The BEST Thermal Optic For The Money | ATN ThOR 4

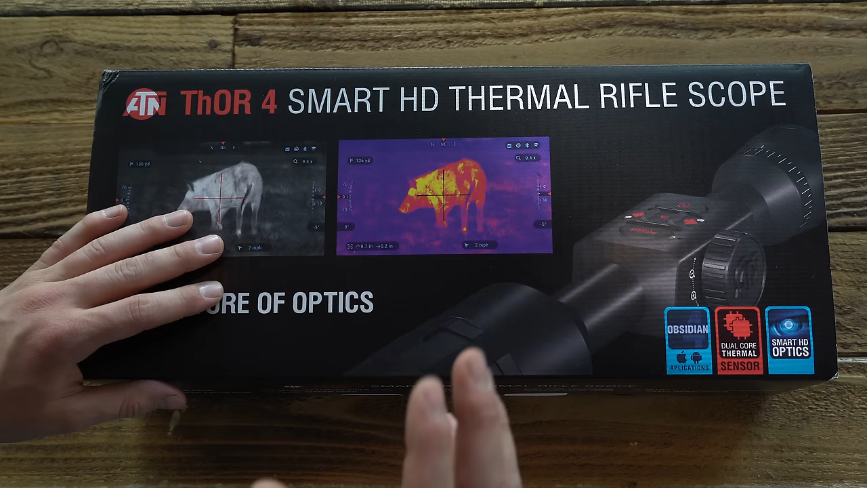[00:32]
So if you clicked on this video, you probably have a pretty good idea of what's in store. I for one am extremely excited to be taking a look at this for you guys. We have a Thor 4 Smart HD Thermal Rifle Scope. This one in particular is actually a 4.5 to 18 power using a 384 by 288 sensor. Guys, before we get started, go ahead and do me a favor. Take a look at the description below. There's going to be a lot of details in there as well as I'm going to go ahead and put a timeline of the different things we're going to cover in this video.
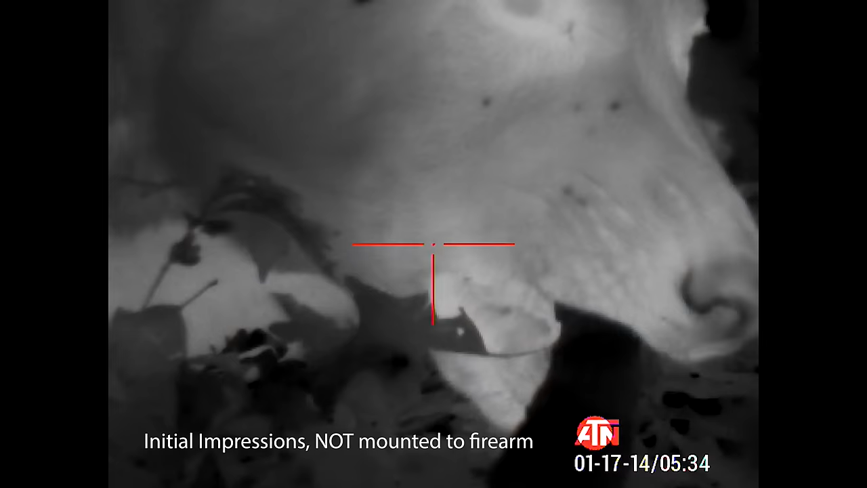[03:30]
So I used my dog as a quick model in my backyard and here's some of that initial footage. It's really interesting to see everything just based off temperature.
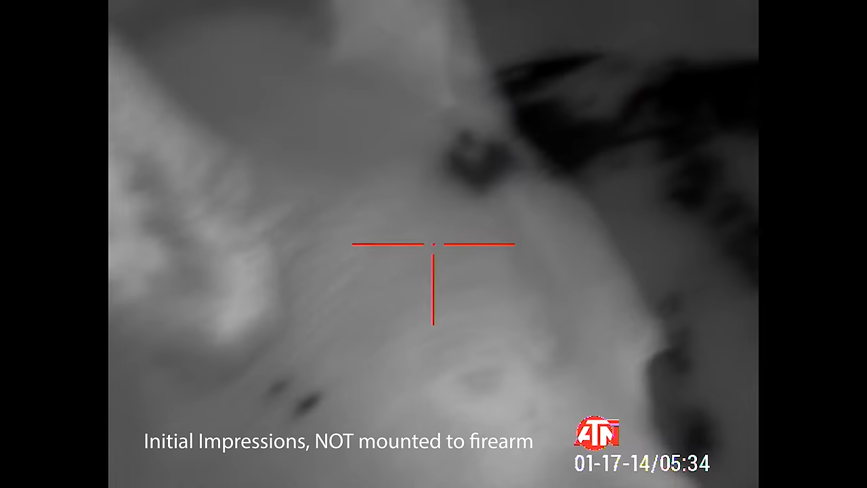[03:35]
You can clearly distinguish the hot spots from the cold spots and
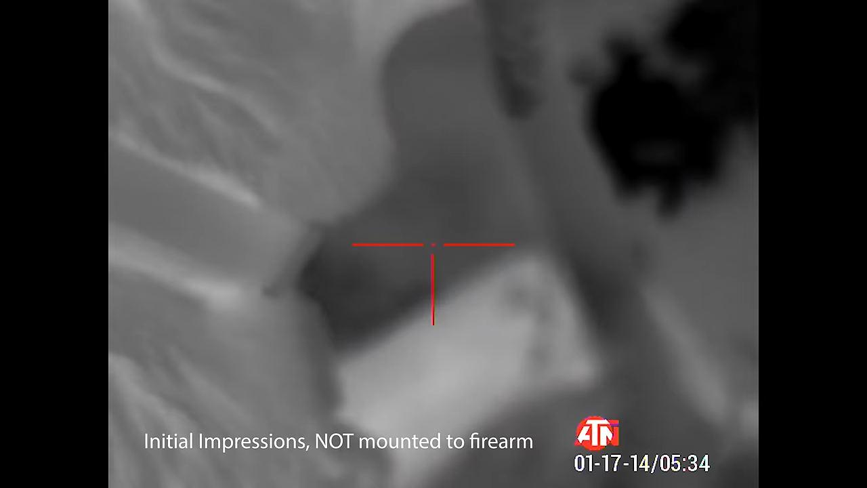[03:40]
here while he's chewing on the stick you can even see where his saliva and breath temporarily warm up the stick.
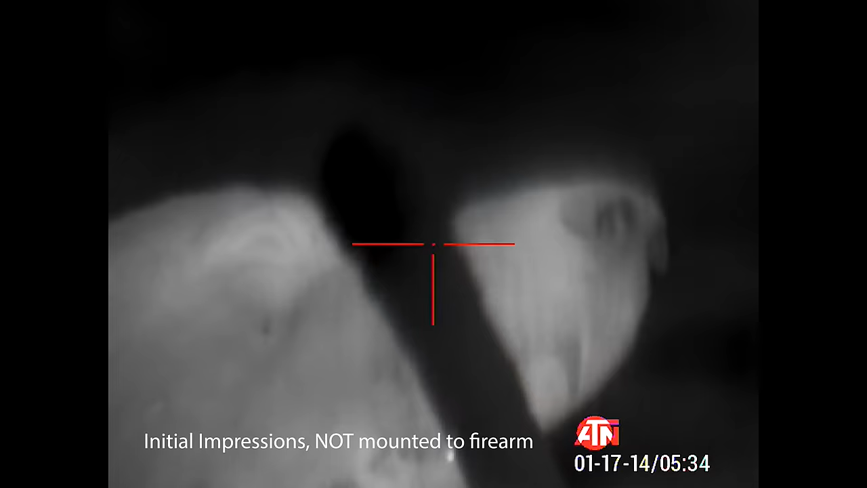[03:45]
So it's a very sensitive sensor and I was highly impressed.
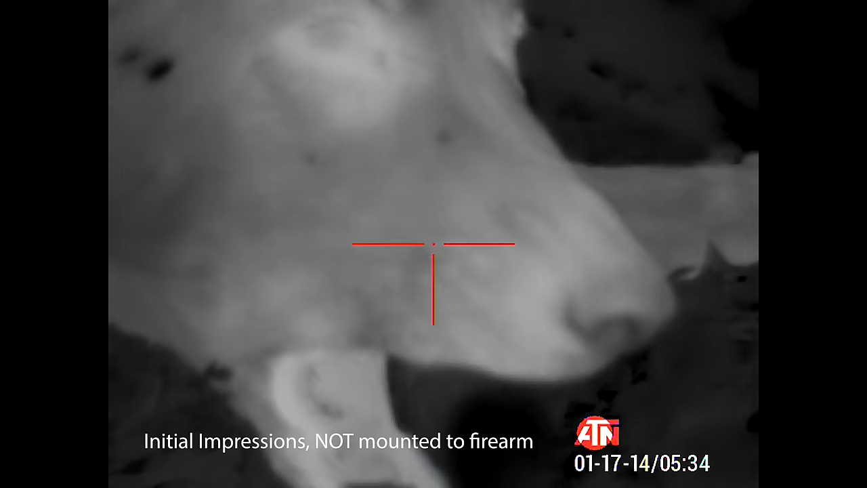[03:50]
Alright guys, so we have this optic mounted up on top of our rifle of choice for this review and as you can see right away I do have the L-shaped scope ring and this kind of paints a picture of why that can be extremely useful that AT&T included it.
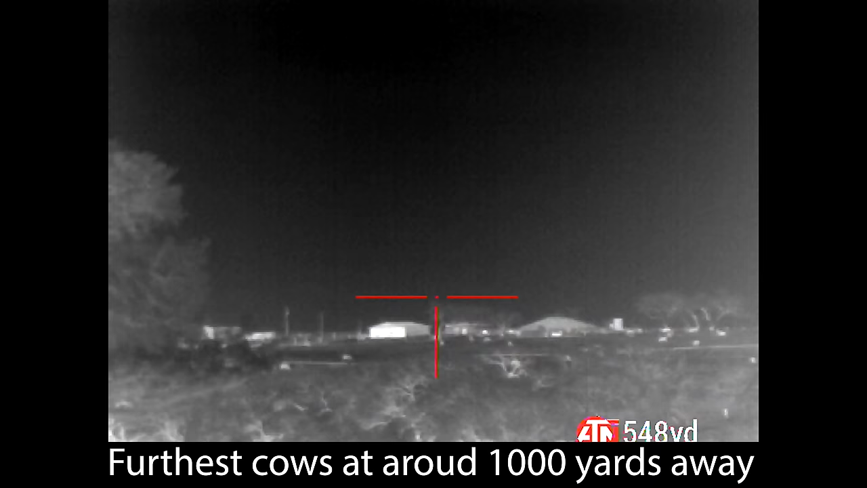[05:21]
So both at close range and far range this thing was pretty impressive and I'll be sure to show you guys some of that footage as well.
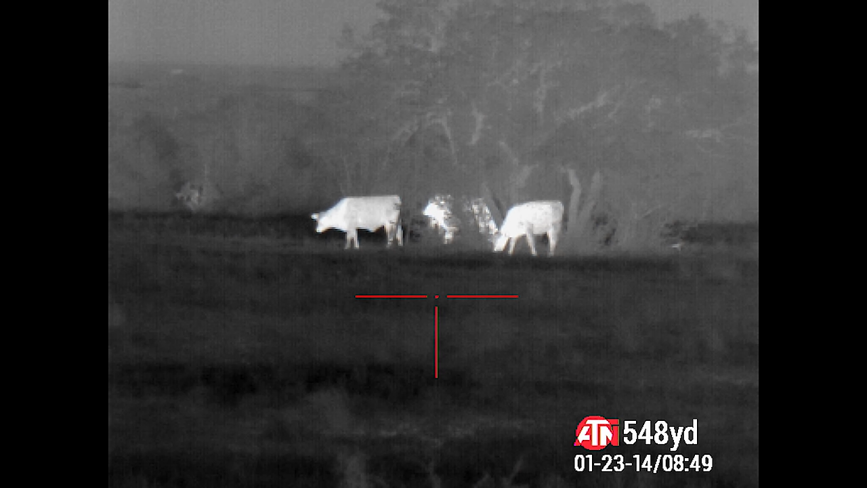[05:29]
It does allow you to record HD photos and videos which is really
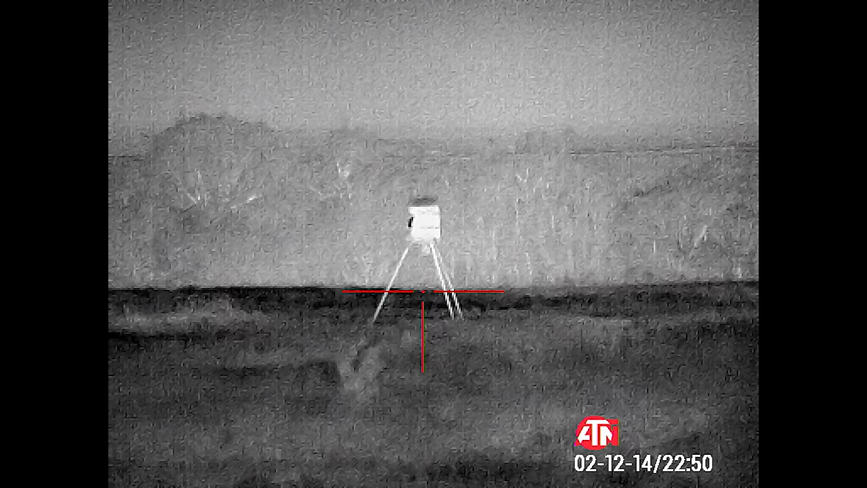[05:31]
neat and one of my favorite perks of this optic
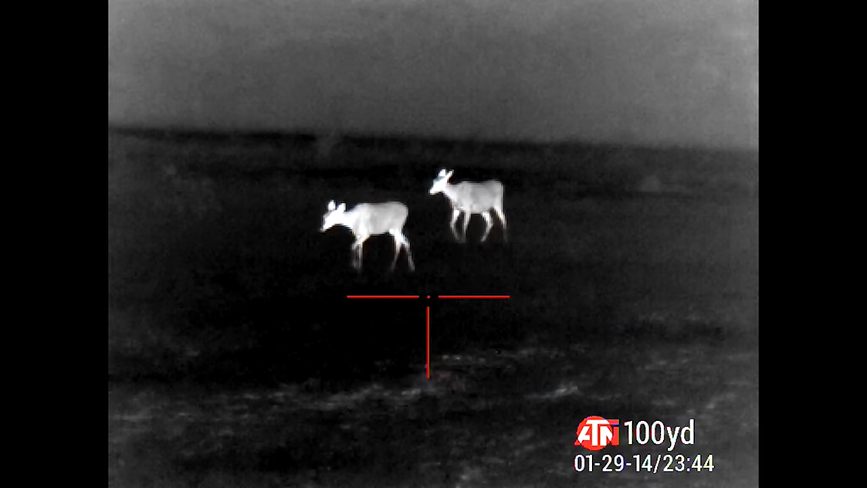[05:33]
so you can record any of your shooting or hunting so you